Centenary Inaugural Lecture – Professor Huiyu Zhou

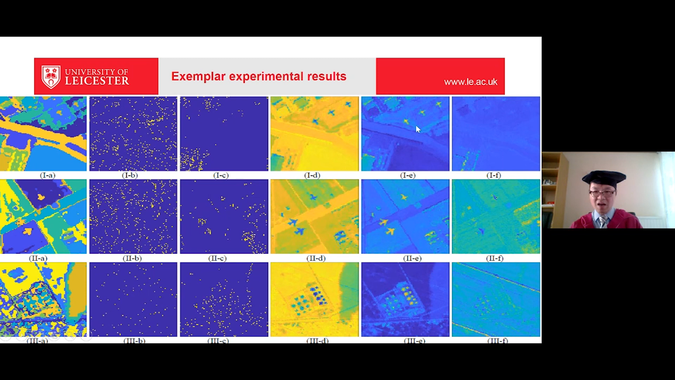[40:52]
the aircrafts on the ground. so these aircraft that has been. highlighted by yellow color.